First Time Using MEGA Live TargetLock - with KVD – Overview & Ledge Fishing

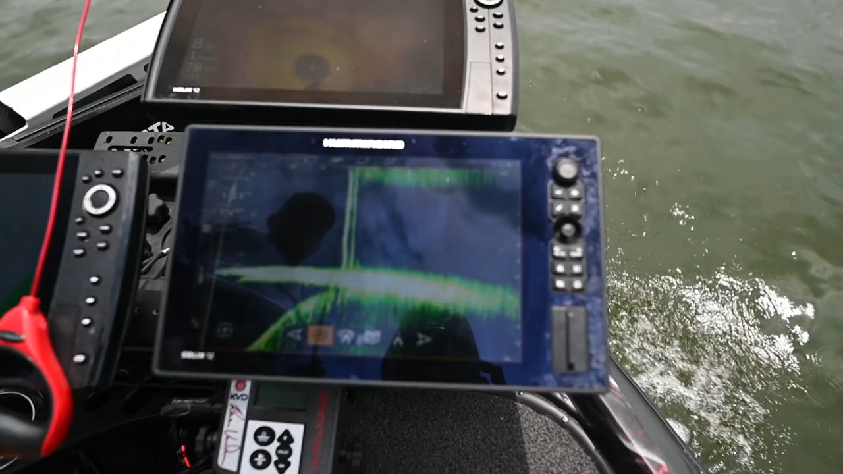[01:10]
And you can, I mean, if you say you mark a brush pile and you can drive the boat a 360 circle all the way around it,
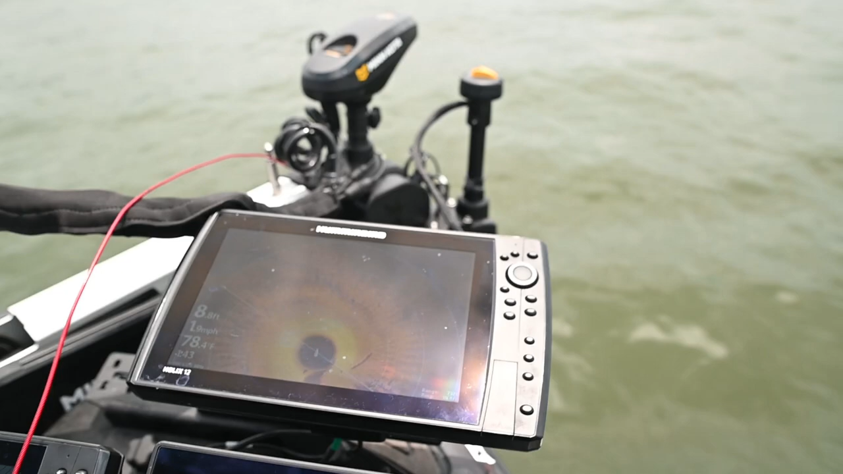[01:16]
and it'll continually keep that transducer locked on that specific target.
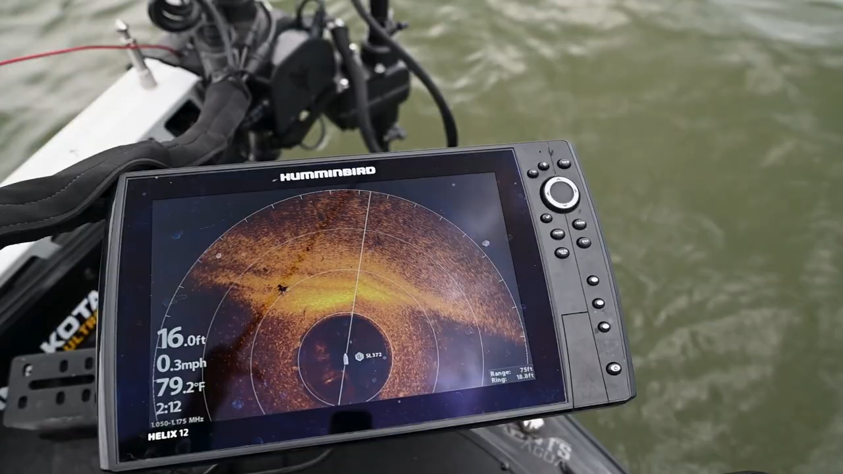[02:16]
On screen: depth 16.0 ft, water 79.2°F, speed 0.3 mph
That's what's awesome, is that it's independent. It allows you, again, to have total boat control and never lose any of your visibility of your Mega Live.
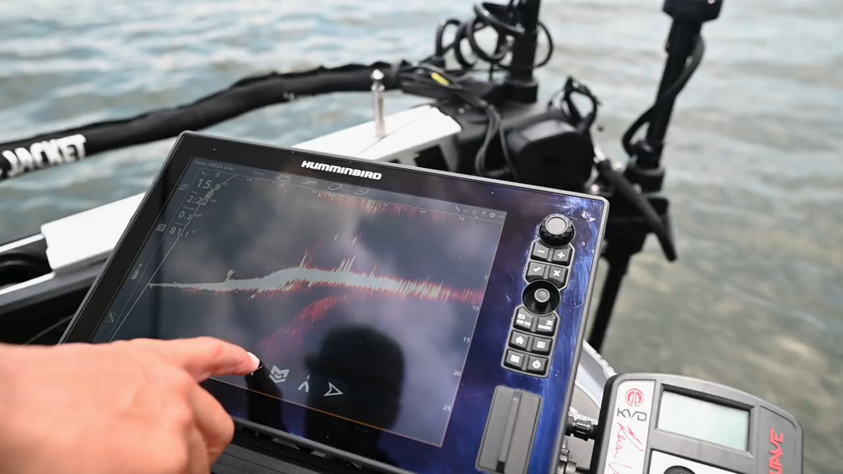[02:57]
So it's just constantly scanning back and forth, left and right with the live. And you know, a lot of times if you're looking for fish out in open water, schooling fish, things like that, it's always working for me.
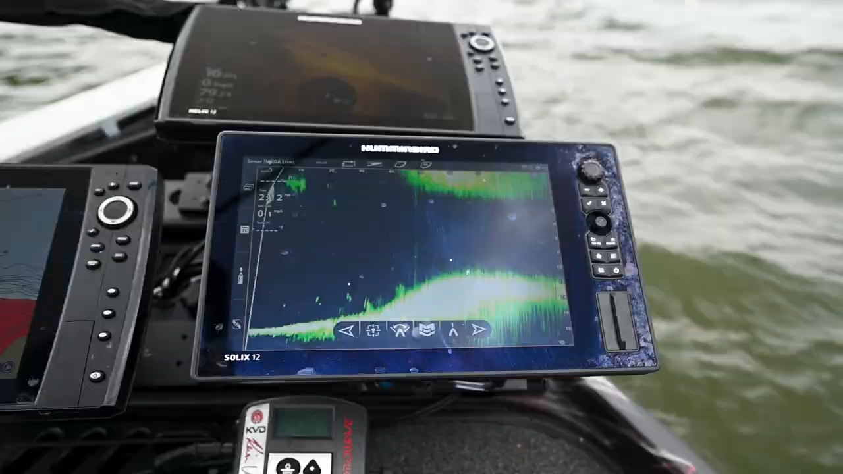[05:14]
but so we just had to move back out and we'll re-spot lock here and see if we can get them fired back up. They're just right off the trolling motor there.
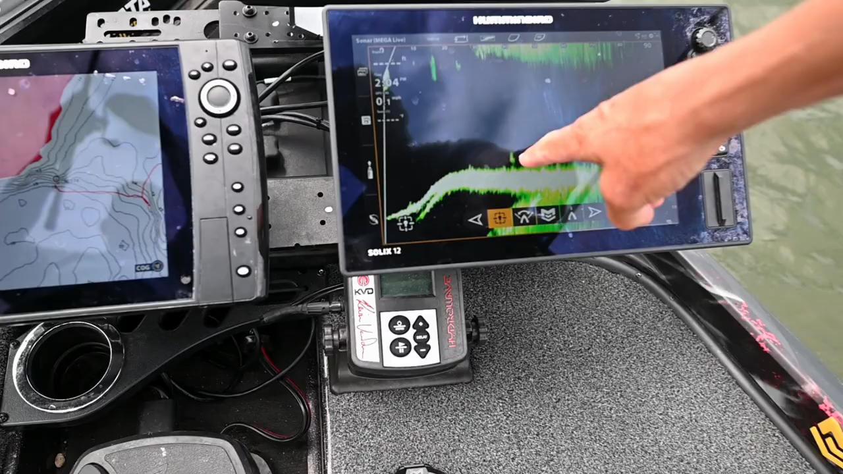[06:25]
We can see him here on 360 and everything's working independent.
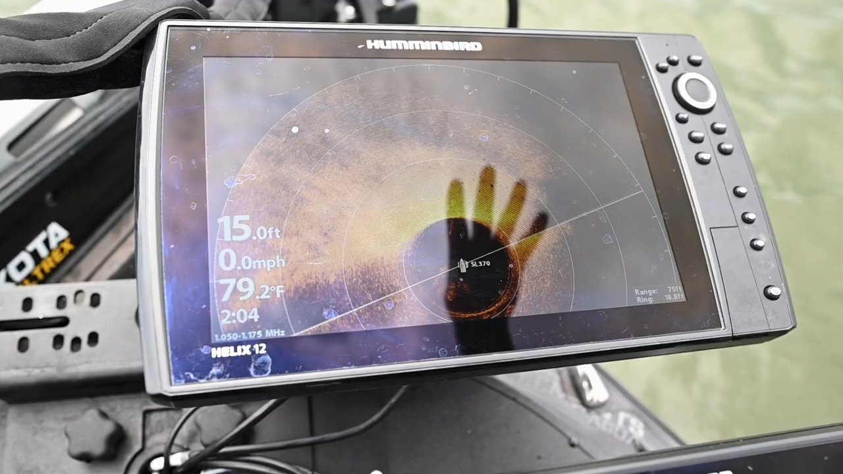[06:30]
On screen: depth 15.0 ft, water 79.2°F, speed 0.0 mph
And this is the exact scenario that we've
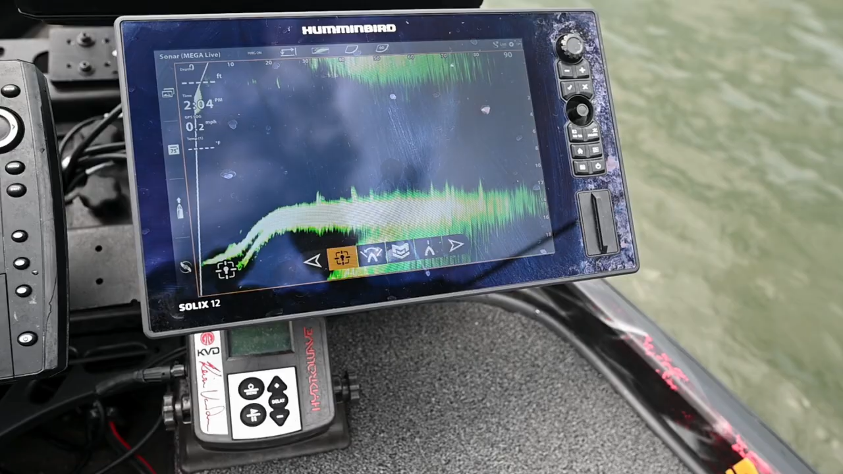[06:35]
been wanting to use and utilize this new technology.
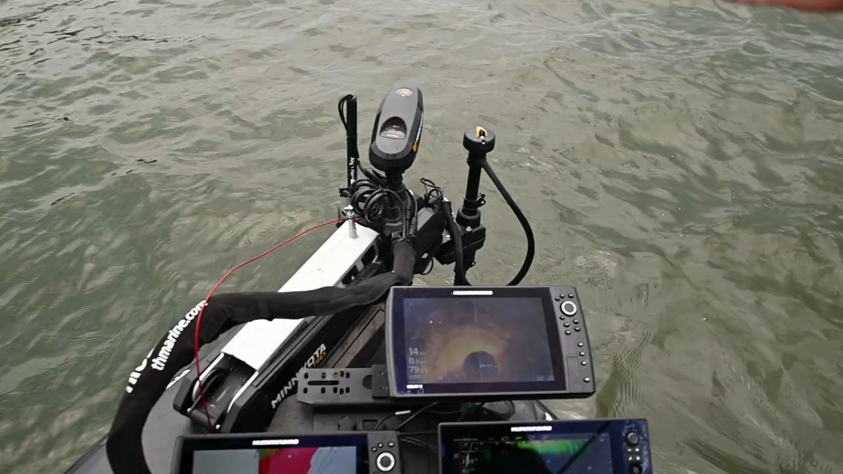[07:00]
It's constantly, correcting. And normally, live would be waving with that, and you would have to just, be showing.